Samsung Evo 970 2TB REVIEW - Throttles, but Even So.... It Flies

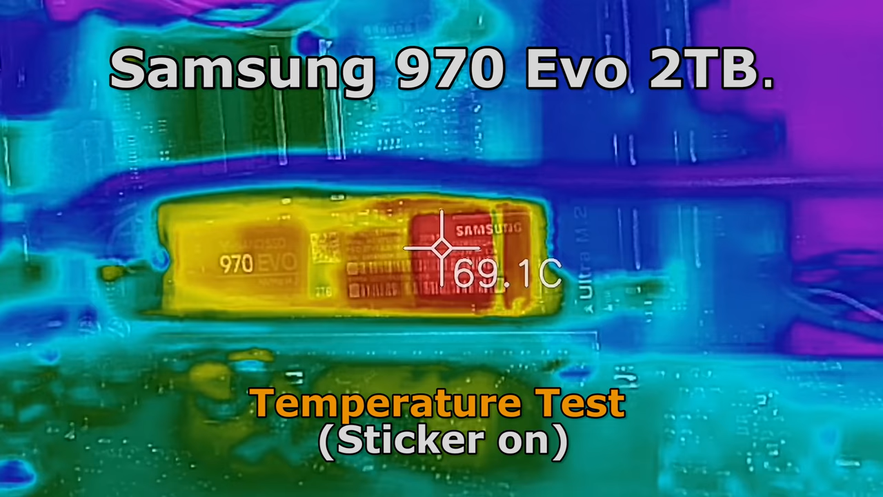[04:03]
On screen: spot 69.1°C
for example where they do work efficiently well not only for branding but also to dissipate heat this sticker however i believe is just insulating heat so it's not actually optimal to have this sticker
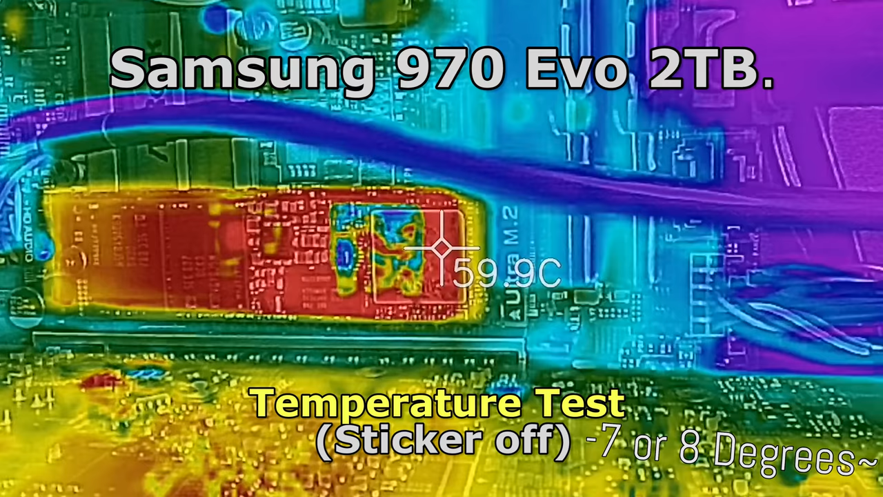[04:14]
on if you want the best performance with your drive but anyway back to the hardware in the package itself when you get